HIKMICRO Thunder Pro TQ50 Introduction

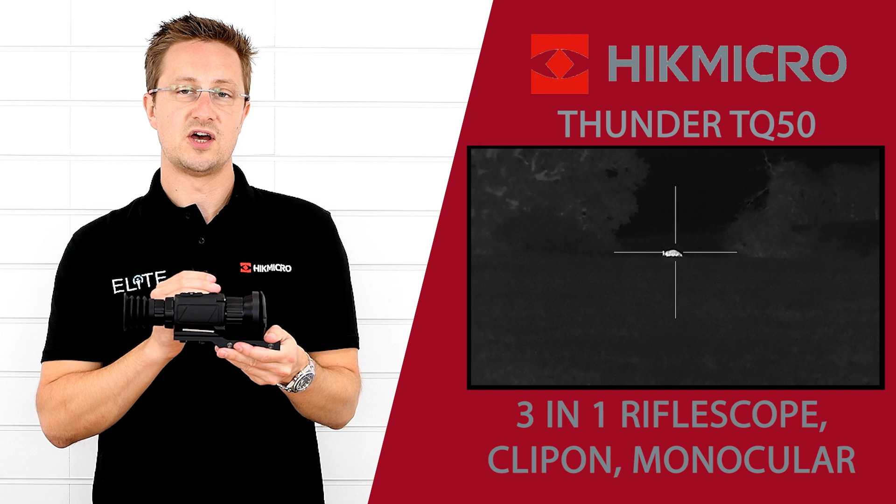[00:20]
times optical mag built in through this lens system.
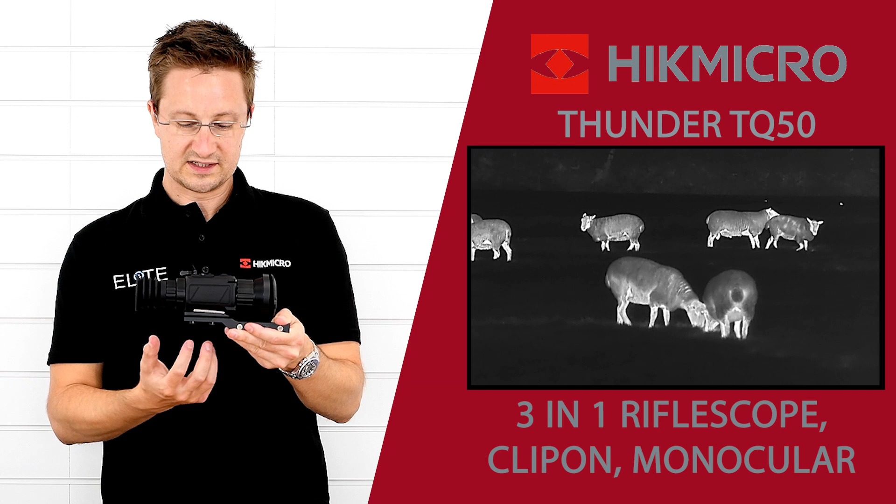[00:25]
You can also quickly detach this rail and use this as a handheld monocular.
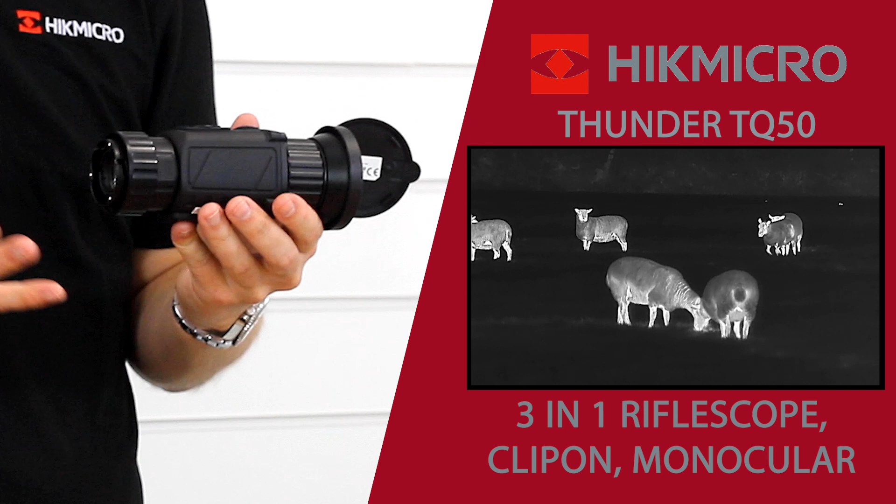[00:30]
So here's the Thunder in its front clip-on capacity. So we've attached a different lens which is available separately or you can buy it as a complete kit. That removes all the magnification and makes it easy for a scope to focus into.
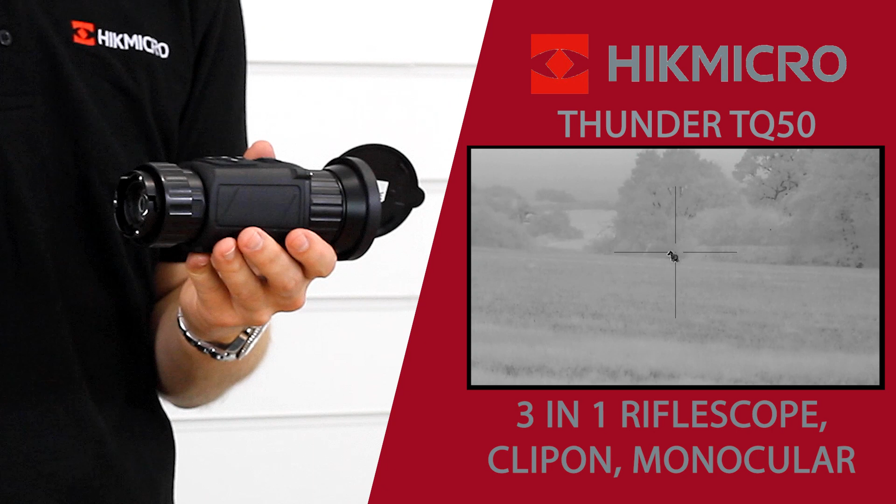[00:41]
We've also then got a collar which is attached onto our optical day scope.
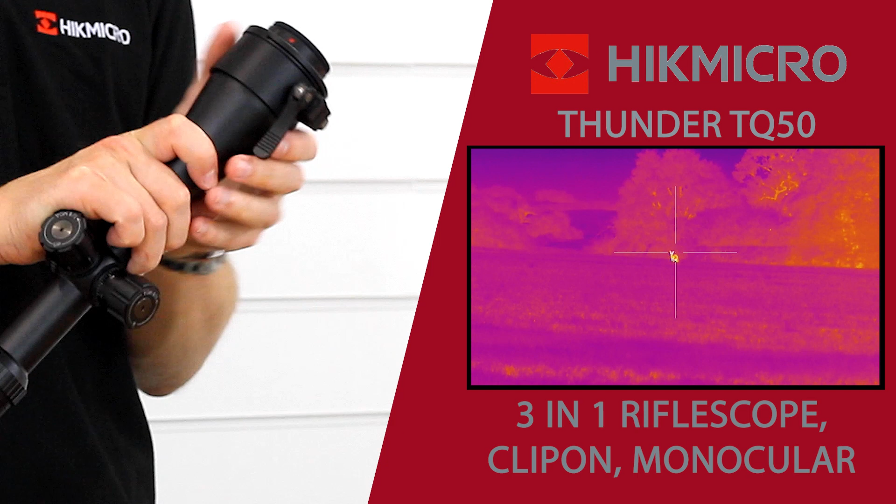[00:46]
Although that's got a quick release lever we recommend that you just fix this on and leave it.
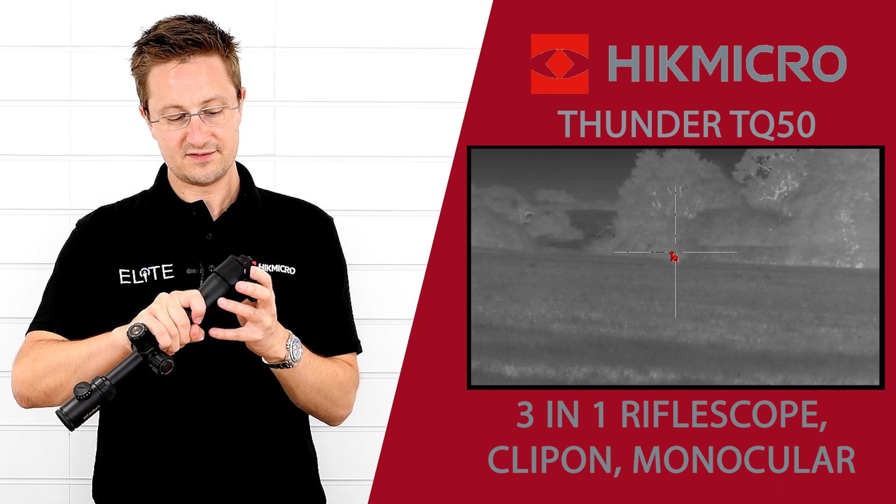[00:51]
That attaches. The units line up with a camera style red dots.
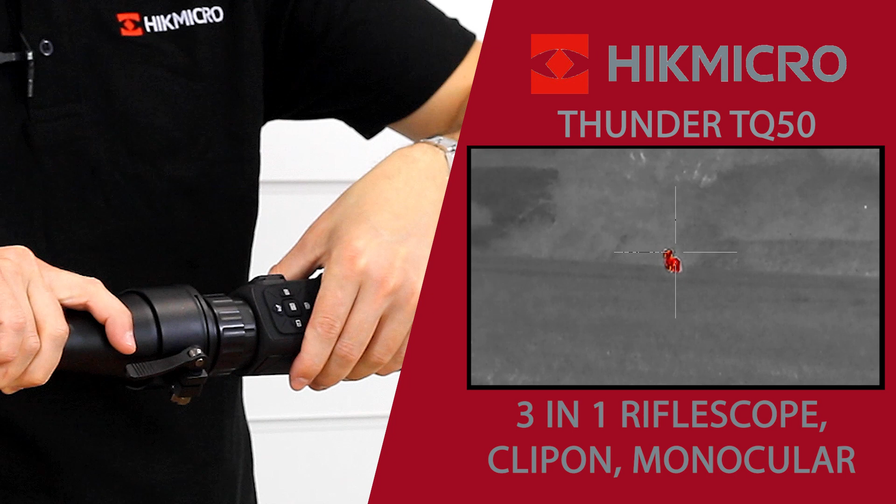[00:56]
You turn it clicks into place and you turn this with a reverse thread
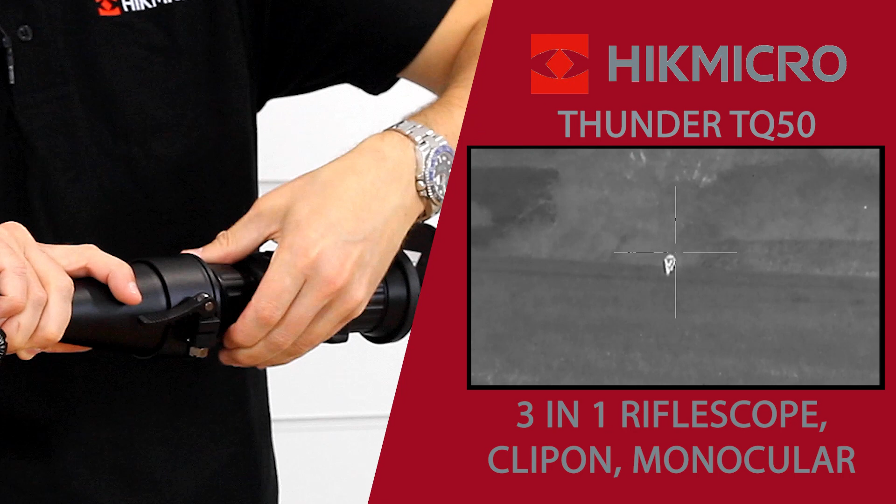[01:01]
and it locks everything into place. So there's two separate systems for zeroing and the lens is recognized by the unit so
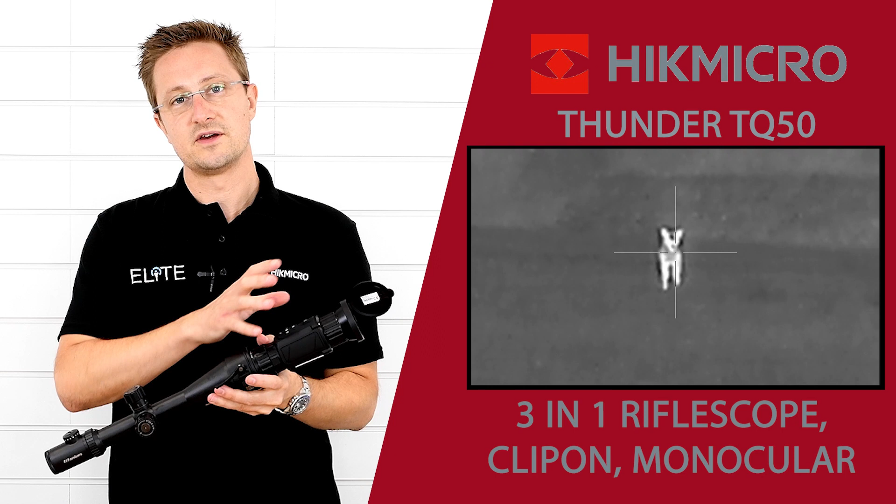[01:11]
it automatically changes the software that you see and the image on the screen depending on which lens system you're using and which configuration you're going to want to use the Thermalimp.
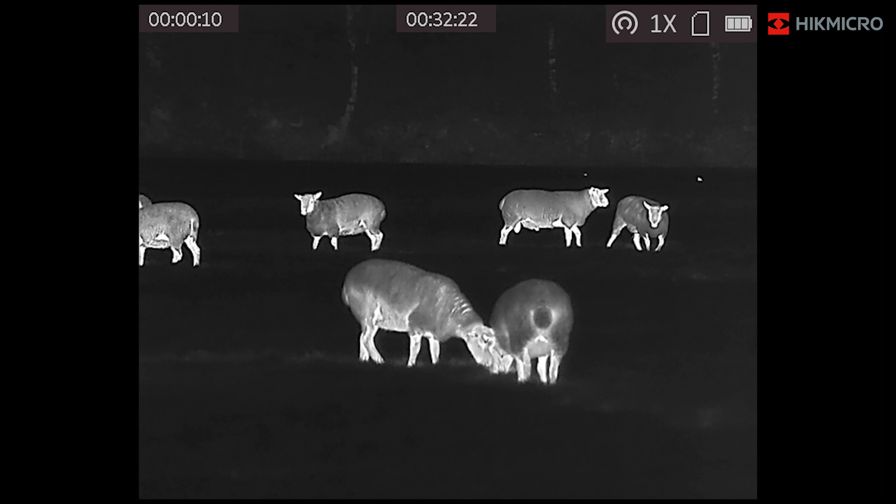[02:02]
You've also got an f 1.0 lens system so all of the available thermal information is hitting the sensor. You've then got that sub 35 net D sensor which is able to extract all the
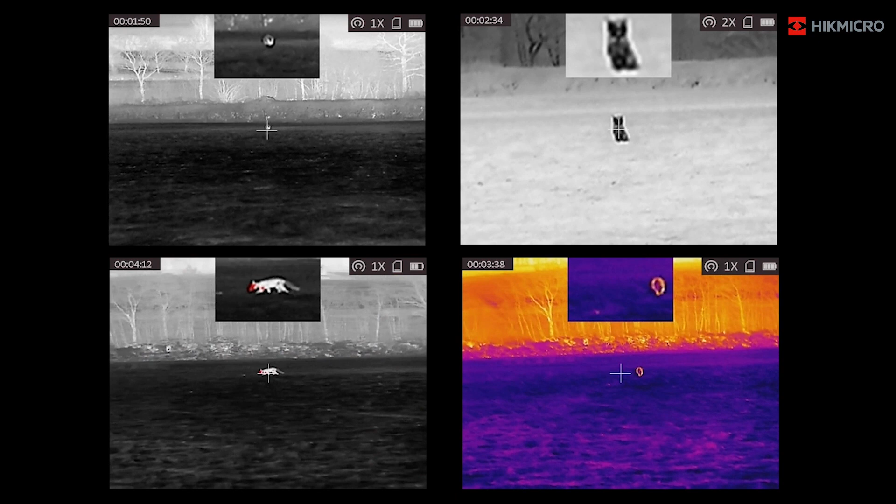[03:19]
White hot, black hot, fusion or red hot.
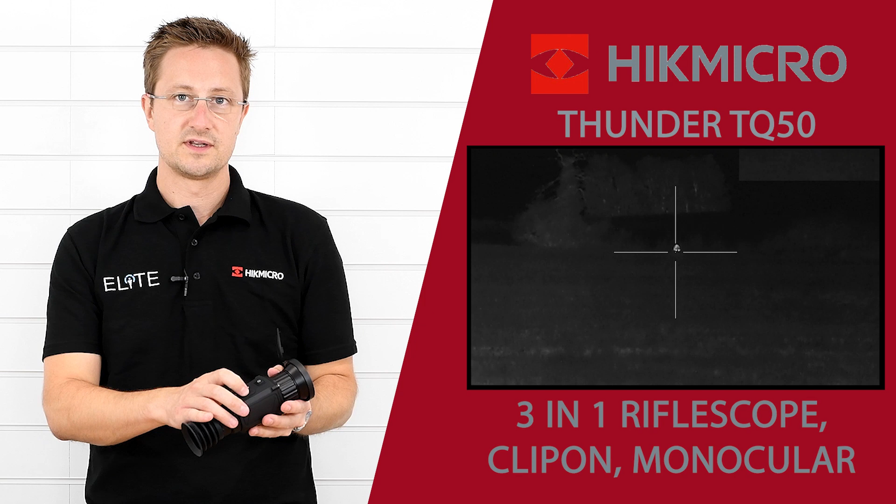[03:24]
We've also got over this side there's a manual shutter release so you can hear that just actuates and cleans the shutter.
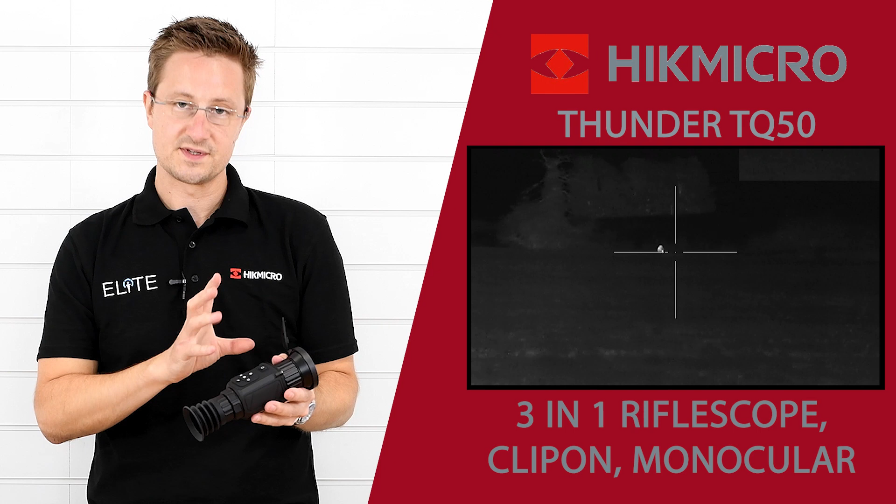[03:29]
If you're using this for hunting you want to stay as quiet as possible you might want to switch off the automatic shutter you can then activate it with that button. Coming back here this adjusts your magnification so as
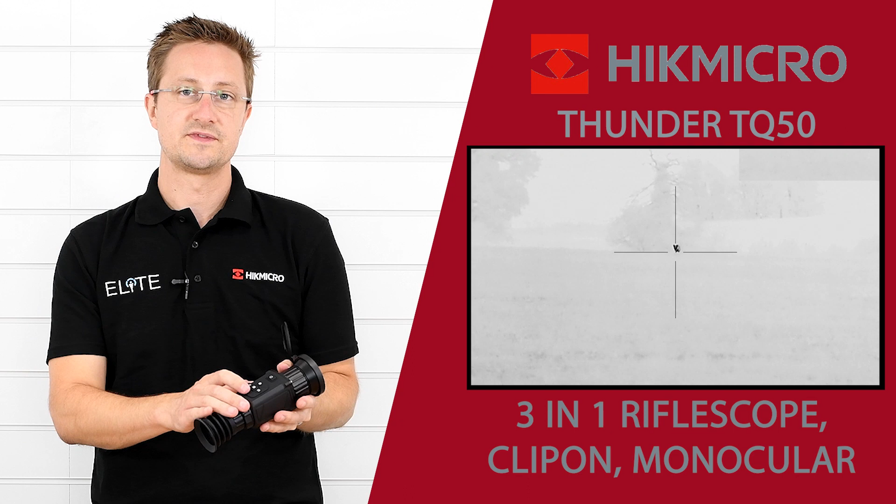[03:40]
we've touched on you've got 2.6 times magnification from the optical system. You can also use one to eight times digital magnification to start stretching that image and pull some of the detail up.
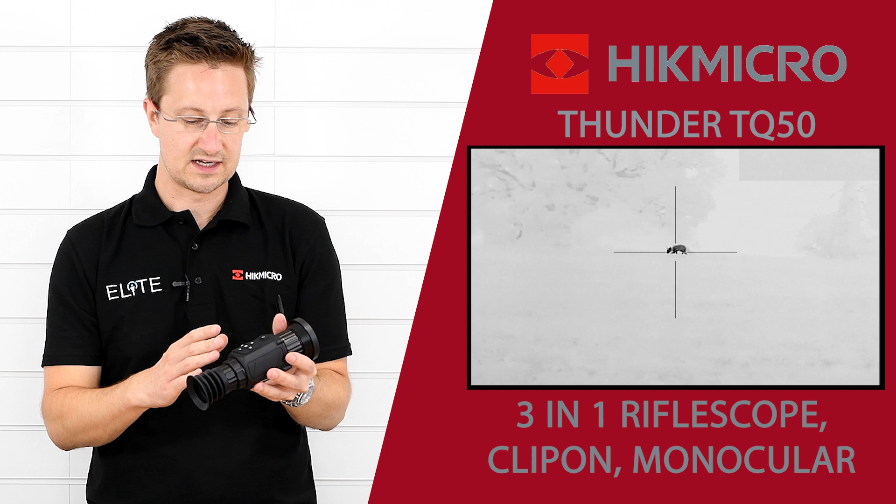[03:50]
Back from that then we've got the lens which as we've looked at is removable and you've got diopter adjustment at the very rear of that so that's just making sure that all the menu information is clear inside the viewfinder. On the back of the unit we've got a USB-C connection port we've also